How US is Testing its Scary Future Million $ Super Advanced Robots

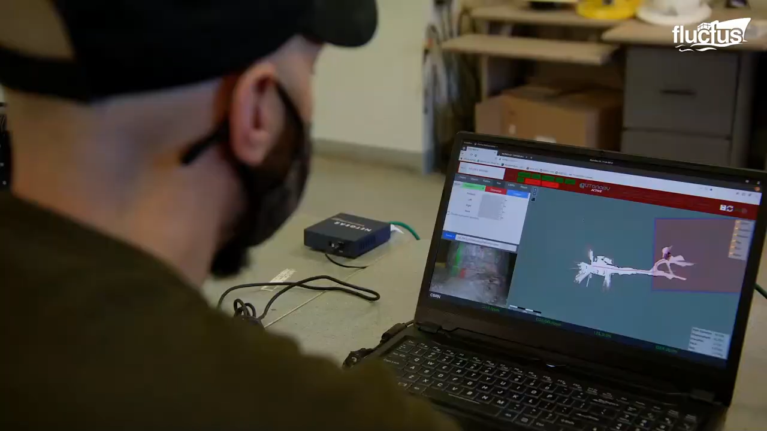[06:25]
are designed to inspect and survey tunnels for potential hazards and send back real-time data to human operators.